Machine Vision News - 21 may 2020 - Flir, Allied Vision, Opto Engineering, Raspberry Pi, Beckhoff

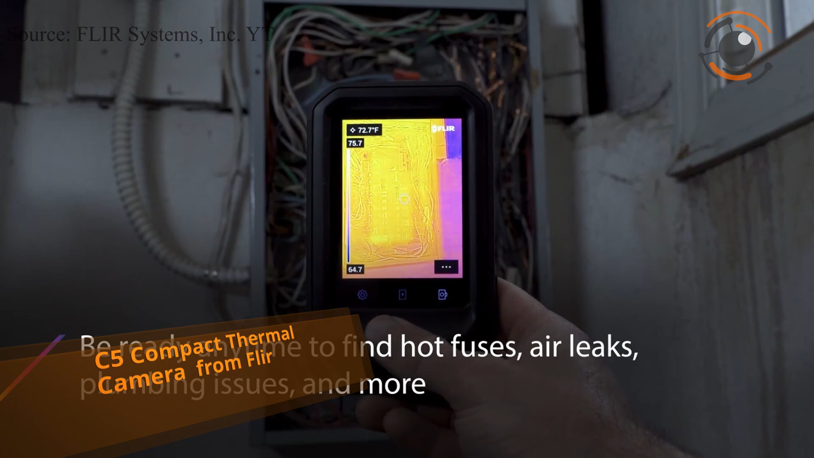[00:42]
On screen: spot 72.7°F
This powerful pocket portable tool makes it easier to inspect, document issues and instantly share results with customers.
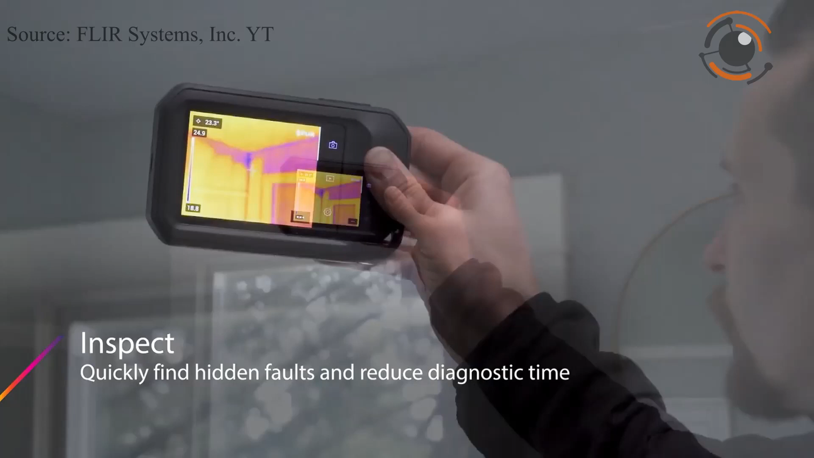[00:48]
It allows to quickly and safely find hidden problems and reduce diagnostic
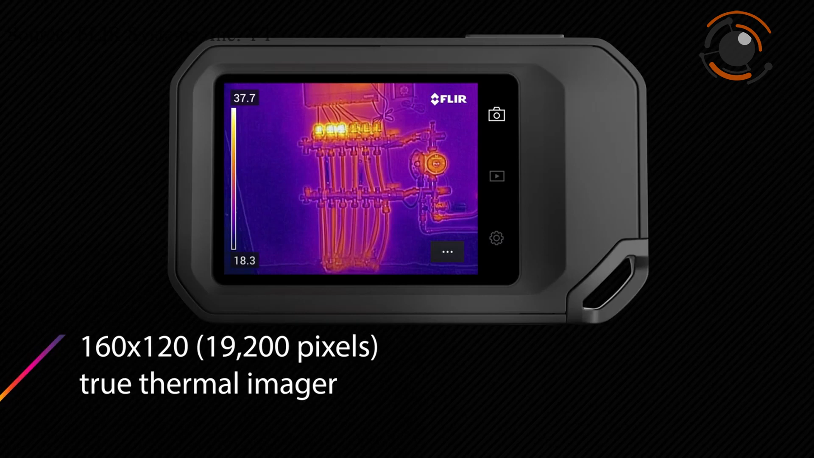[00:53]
time with this professional tool that's packed with features including onboard FLIR Ignite cloud connectivity with backup,
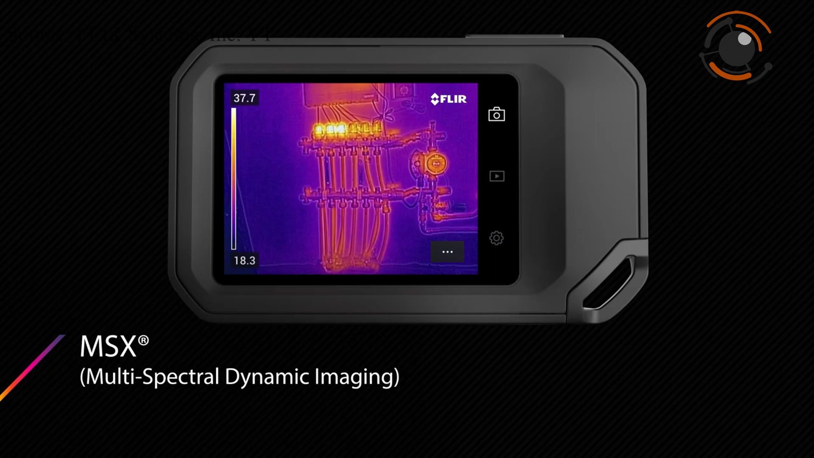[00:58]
storage and sharing, multispectral dynamic imaging provides detailed thermal images,
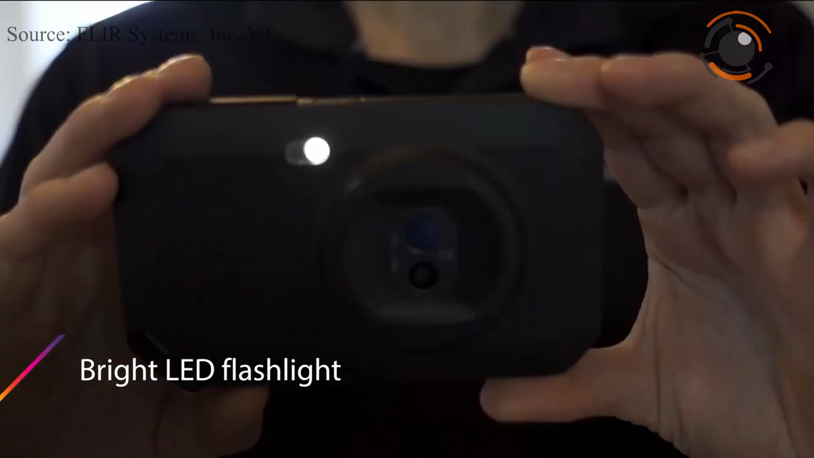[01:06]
one touch level saves you time on manual level adjustments,
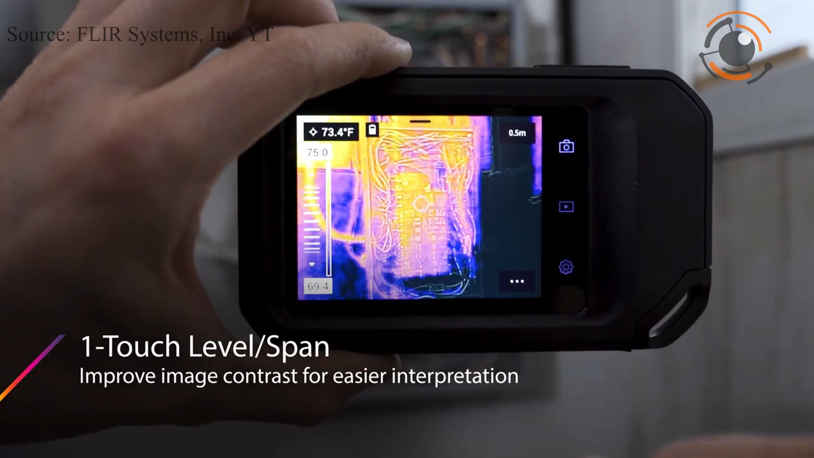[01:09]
On screen: spot 73.4°F
true 160 by 120 thermal imager.